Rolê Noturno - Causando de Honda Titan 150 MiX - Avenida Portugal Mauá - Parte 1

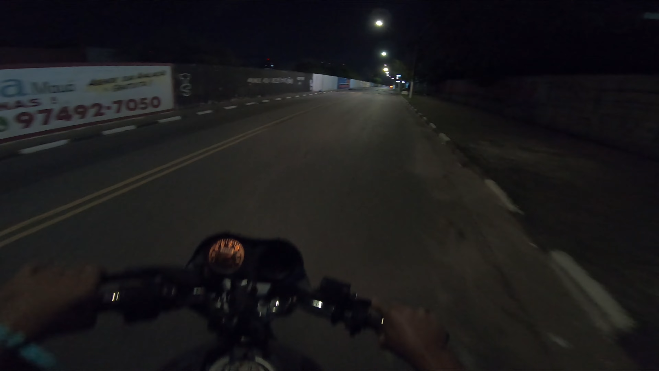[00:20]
Naquele modelo! Mola jovem, cada noite eu sou uma criança, velho, vão de boa aqui, eita, parece que já tá dando enquadro ali já, vão de leve mano, não tá rosa não, tu não já viu, de boa,
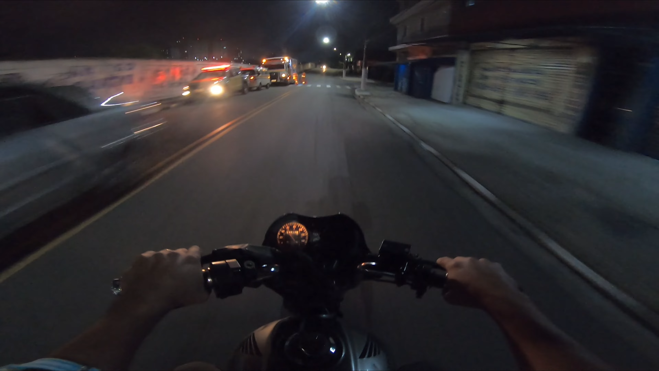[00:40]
não sei garoto, só os caras arrumam pintando a rua aí, e na rua pra onde vi hoje? Vamos lá pra Avenida Portugal, dar um rolêzinho noturno, seja influente né, como diz meu amigo Elias, vambora mano, gravar o conteúdo pra vocês, cara, tô vendo aí geral se inscrevendo, geral comentando, geral deixando um like, então eu falei pra vocês mano, vocês tão curtindo o conteúdo,
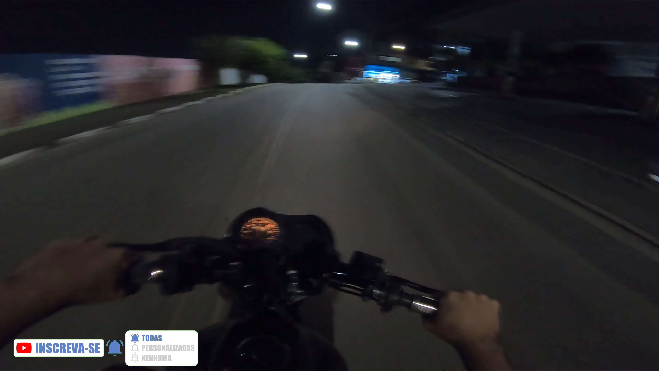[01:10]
o palco tá virando, então vai pra cima tio, sem medo, e amanhã já de novo, já tá na luta, gravar um vídeo pra vocês mano, tava assistindo, cara, ia coçar a cabeça de capacete mano, aí sabe ser louco hein, vim até sem blusa, mas falei, ah não, vou dar um rolêzão monstro mesmo mano,
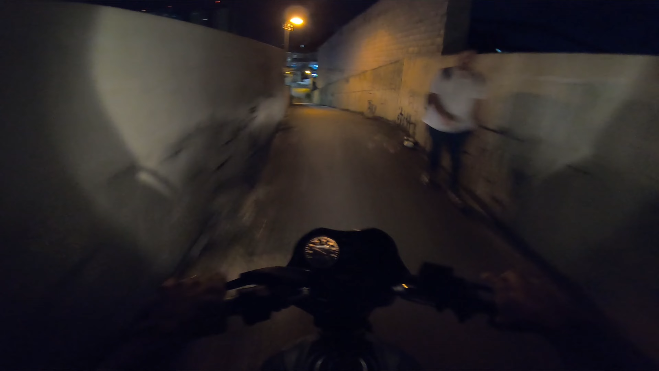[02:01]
eita, que a bichona até pulou hein, fi, uuuhuuu, haha, você tá doido, rolêzinho no outro, não é assim velho, sem limite, fiote, cadê os retrovisores, cuzão, deixa eu falar pra você, tirei, tá ligado, tirei, mandei o meu bonezinho no braço né, agora o fiote tacou, jovem, haha, caraca, agora que eu vi mano, não trouxe os documentos da moto hein, não dá nada, tudo o nosso, não dá nada a nossa, é isso mesmo?
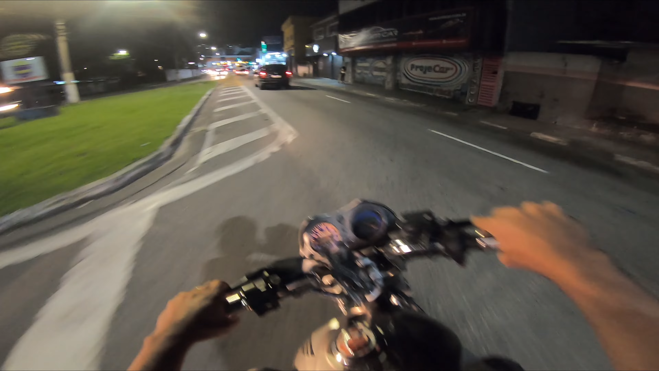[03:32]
então, olha só, romântico ele hein, eu olhando no retrovisão, nem retrovisou bobo, será que os caras vai tá aí hoje mano,
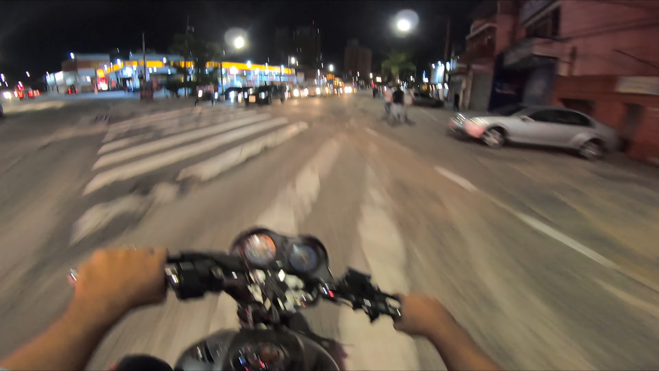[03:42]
o que a gente tá tendo aí, maluco, que boa,
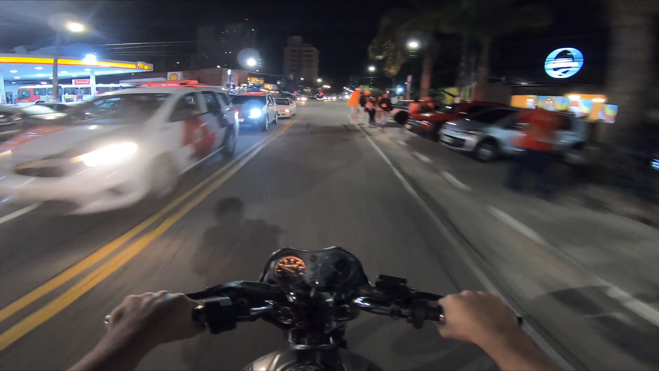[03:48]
caraca, esse vídeo que é um monstro hein, cara né, que da hora hein,
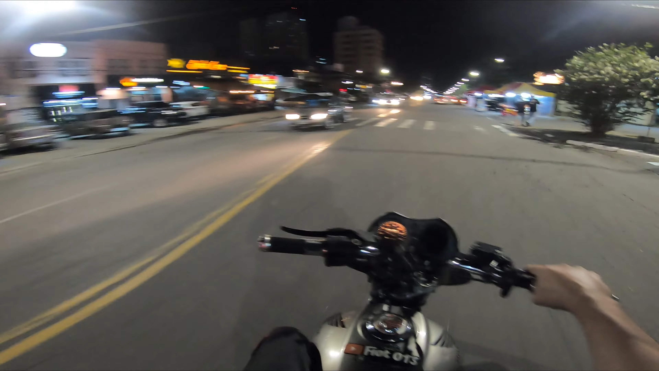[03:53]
sentar a cura, o rolê não veio, ixi, tem que ficar ligeiro hein, que já tem polícia ali já hein, sem não hein, ou,
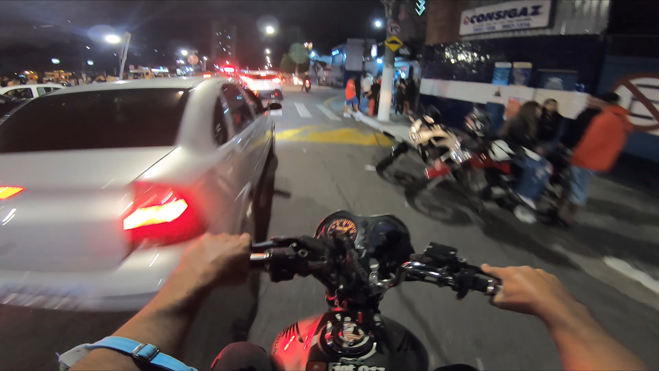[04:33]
o que esse cara tá fazendo hein, é o trânsito, ô valeu trânsito, esse é o cara, ah motoca muito bom motoca, aí você me fode, a polícia ali já ficou me olhando já filho, o cara veio sem retrovisor, os caras já ficam doidos, mas a moto tá zeradinha né pai, tudo certinho, só o retrovisor que a gente viu,
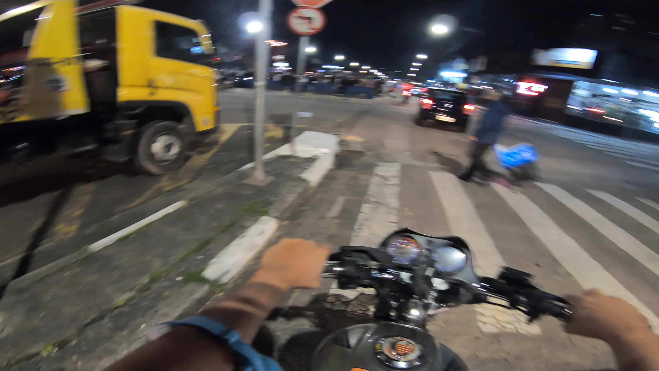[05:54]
vou nem causar, que o Golguinche já tá aqui ó, só na guarda já, pra quem fazer merda, os caras levar fio, tá pão ligando não bobo, hum, eu tô é ligeiro, só quero fazer um conteúdo só, e meter marcha, caraca, 1200, caraca, essa é monstra hein cachorro,
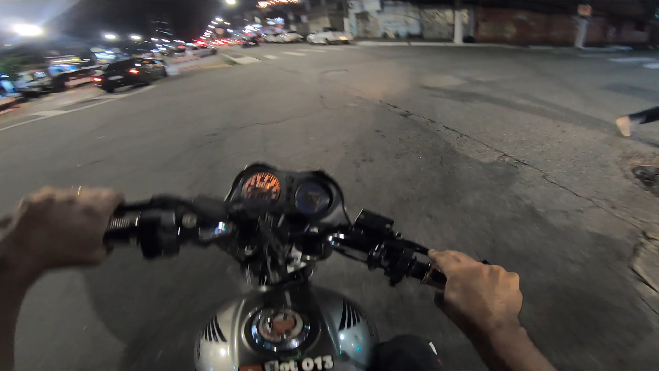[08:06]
olha aí as motocas, olha aí as motocas, tá ligeira ali só com a, a puixa, coisa que eu não tô causando que ele pegou a minha placa, a gente já viu, não tá sossegando,
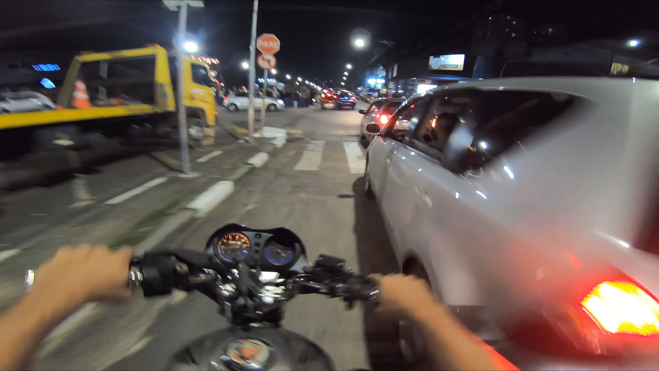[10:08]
louco pra me vacilar, e dar um nhé pra mim, só tirando foto do bicho, sei não hein, hoje vai bombar umas mutinhas aí, umas motas prendidas, agora essa 1200, essa aqui tá coisa linda mesmo, olha, só que as rodas aí, eu não curto muito nela não, mas, tá tendo assim,